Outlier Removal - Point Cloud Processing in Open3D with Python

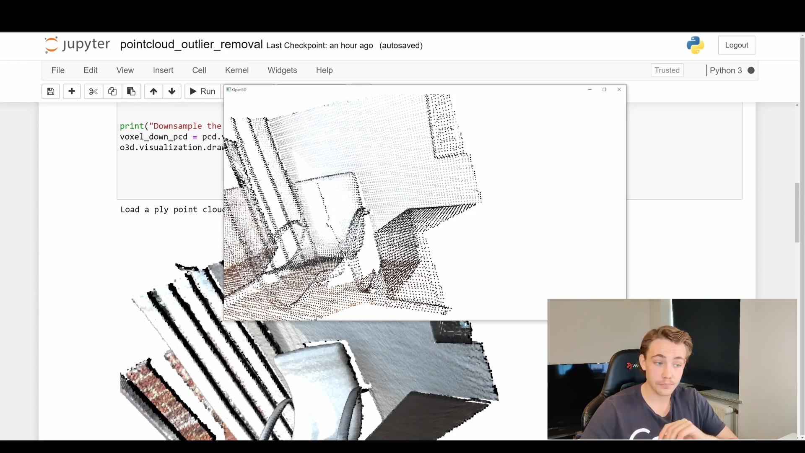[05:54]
instead of all these points down here we still get a really nice representation of our environment we still still see like this chair thing something on the wall we can see the wall the floor and so on so still have all information but with this point so we can actually speed up our our processing and our operations on the point clouds later on so we're just going to close this window
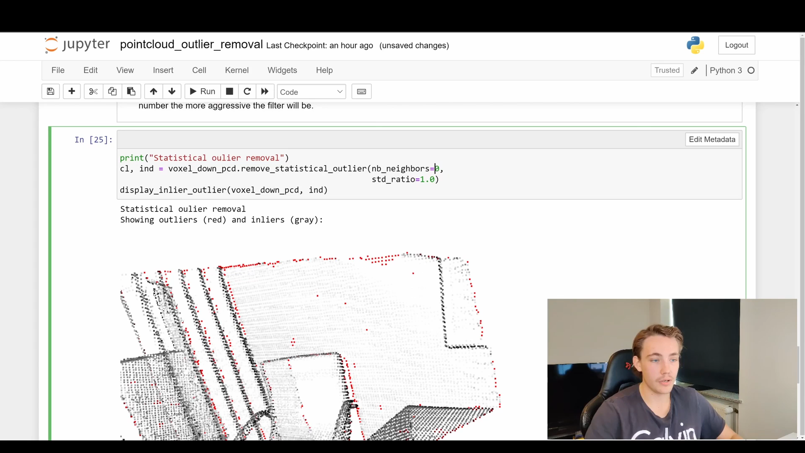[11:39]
around with the neighbors so we can say equal to 10 neighbors instead we see that we get like we don't really get that many points here at the boundaries as before but we get a lot more points here in the middle because we have a like a lower neighborhood that we're looking at we can also try to set this to 50 and
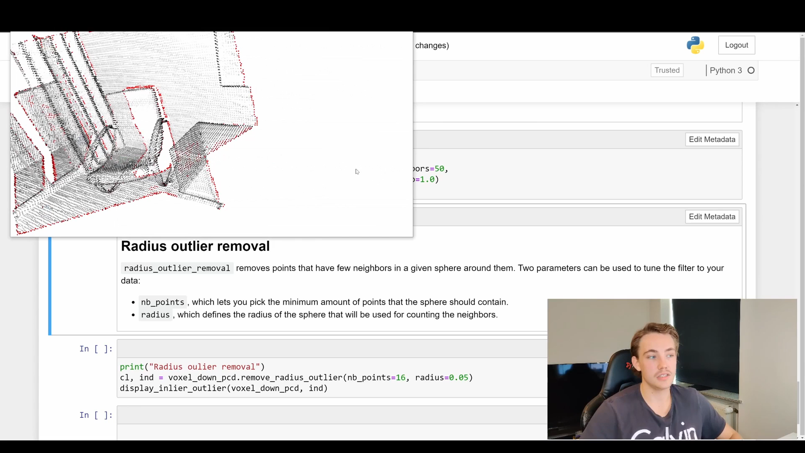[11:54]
see what it does and now we can just see like all the borders here when we're taking into account like a 50 50 point neighborhood then we'll just get all the all like boundary values here
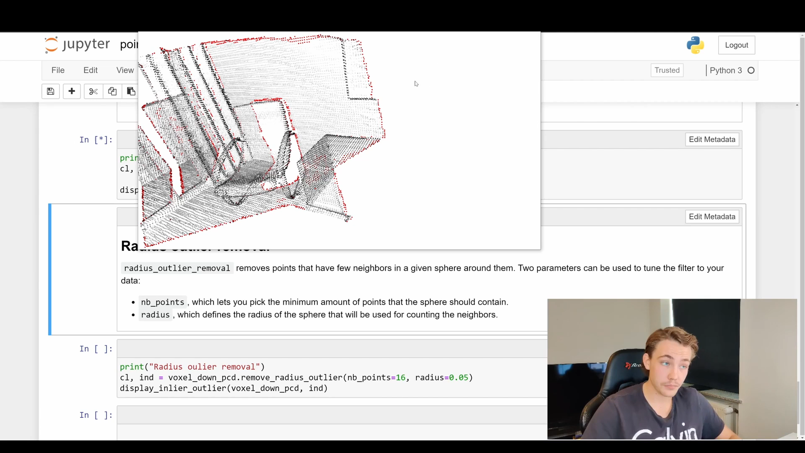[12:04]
so you need to play around this parameter here again often we will have more noisy
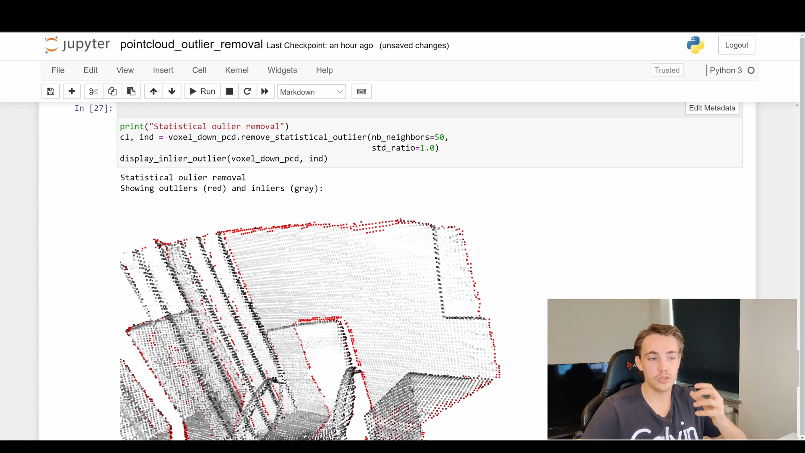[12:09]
um more noisy point clouds so we need to tune these parameters and the last method here or like algorithm here that we're going to look at is
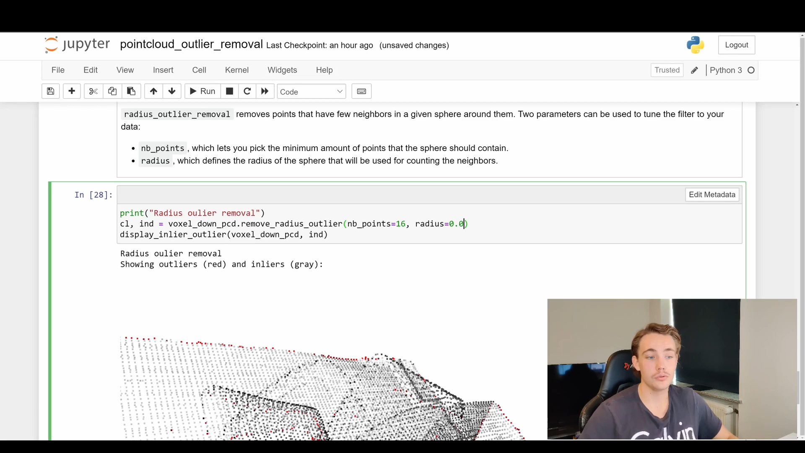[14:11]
uh point zero free and we if we run it again now we can see that the radius of our fear is is so small that we